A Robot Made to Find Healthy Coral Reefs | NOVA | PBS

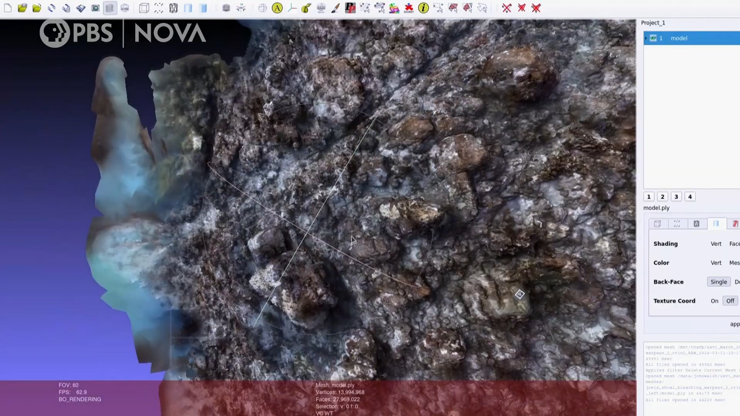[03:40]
They've even created 3D models of the reefs for further study.
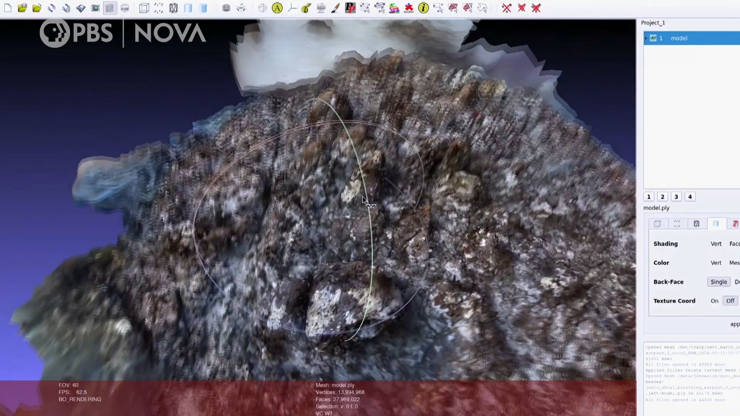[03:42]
Helping them gather this data is this third-generation robot.